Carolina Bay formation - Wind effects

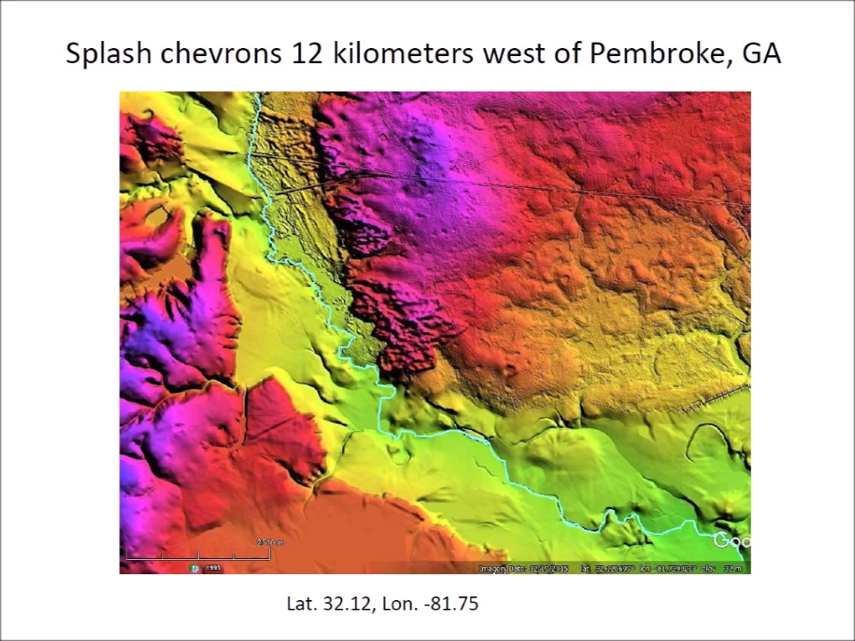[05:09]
Most of the Carolina Bays in this area have been destroyed by water erosion and there are just a few impact dimples on high terrain. This is an image of splash chevrons 16 kilometers southwest of Bamberg, SC.
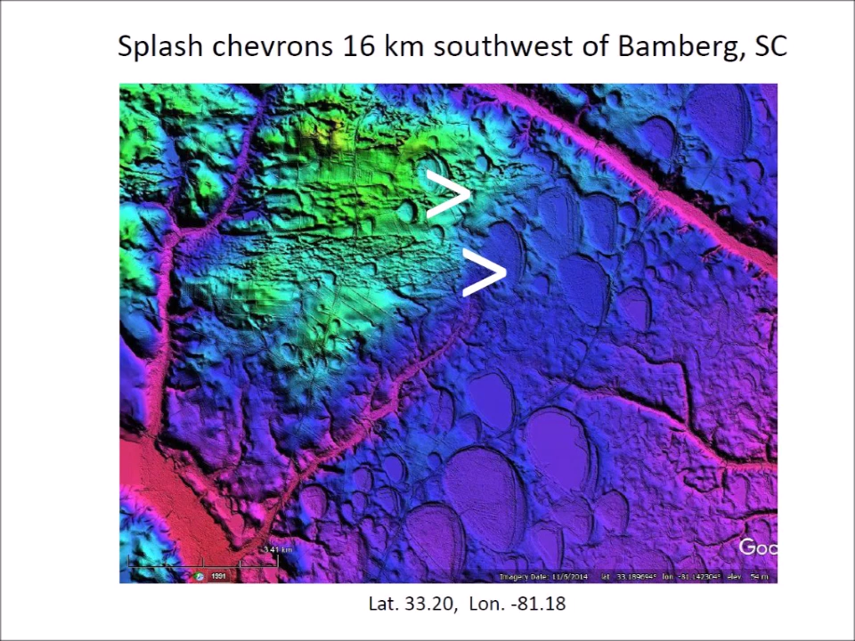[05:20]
The chevrons extend for 6 kilometers from George's Creek and they provide an interesting geological puzzle because the source of such large chevron dunes is not evident.
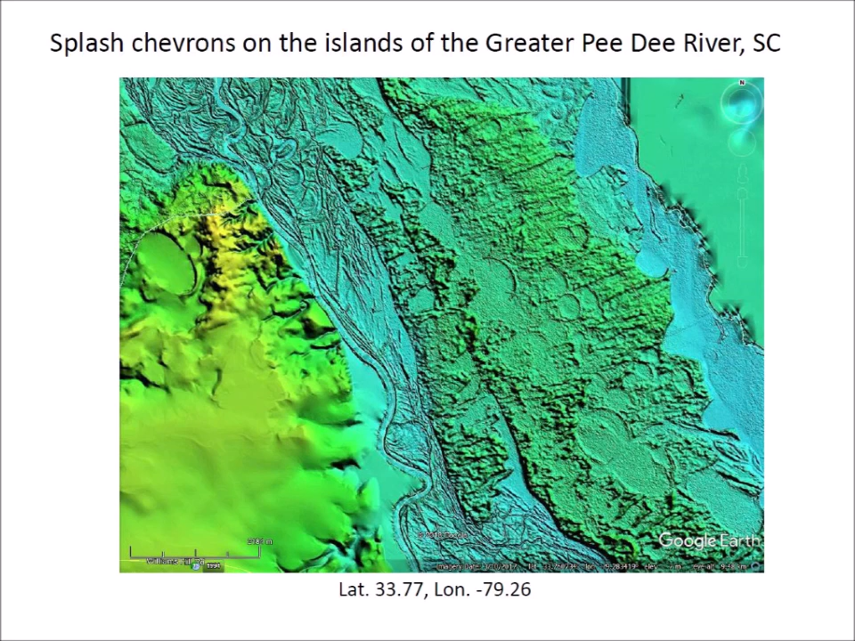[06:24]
The LiDAR image shows that some Carolina Bays were covered by the chevrons and then other Carolina Bays formed on top of the chevrons in a very dynamic terrain-altering scenario. Many features have been eroded by water since their emplacement. The chevron dunes 15 kilometers northeast of Sumter, South Carolina, are found for several kilometers in the east bank of a channel that is now dry.
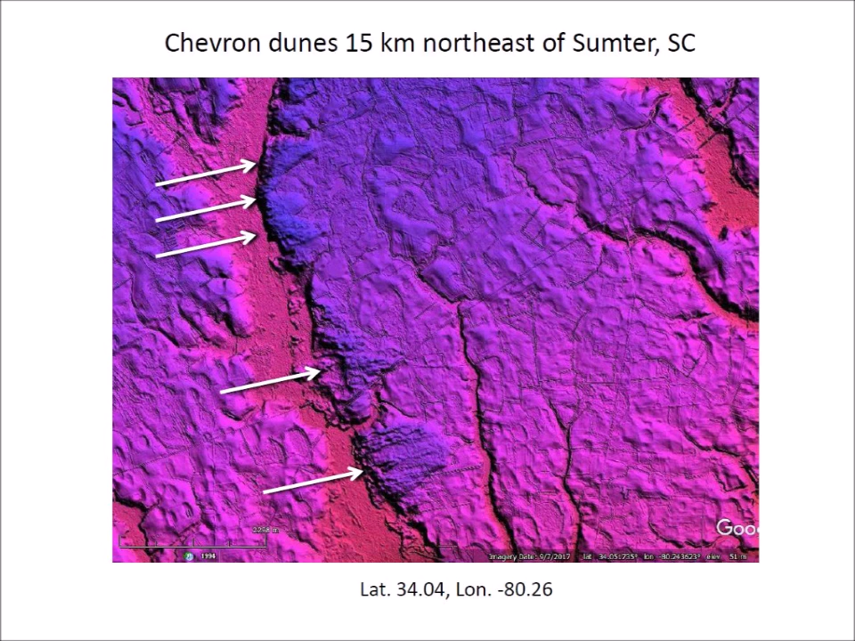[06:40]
The whole area is bookmarked with Carolina Bays. There must have been plenty of water in the channel at the time that the splash chevrons were formed. A satellite view of the same area shows a ribbon of green along the channel,
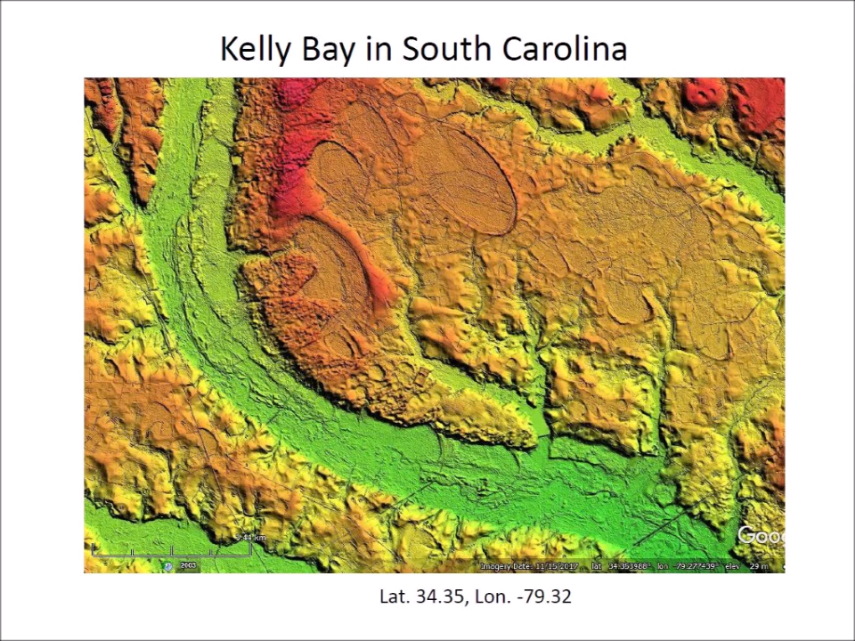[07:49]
This detailed image shows that Kelly Bay was created first and then the chevron dunes were deposited on top of the bay.
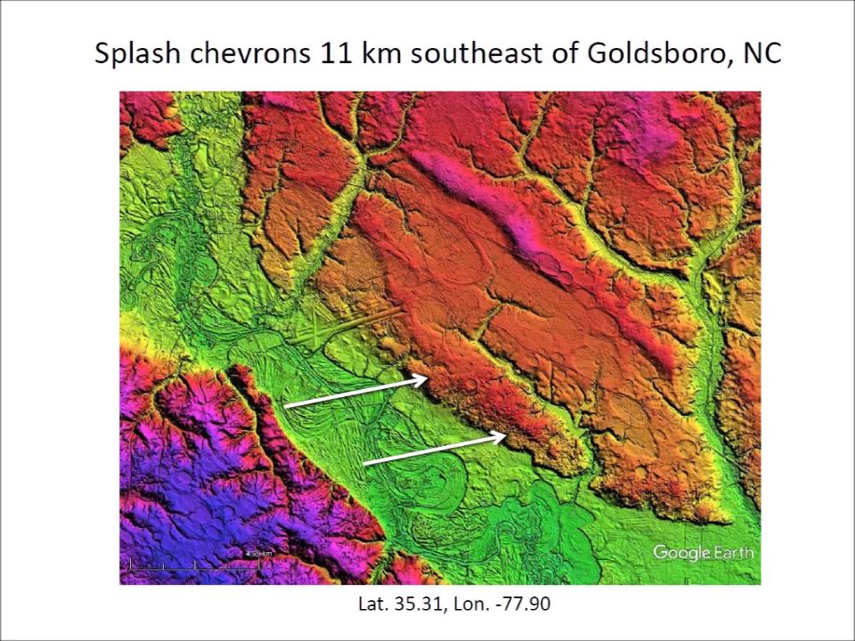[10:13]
Once again, the chevron dunes are on the east bank of the river and they are pockmarked by a small Carolina base. This image shows the location of the city, the roads, and an airstrip.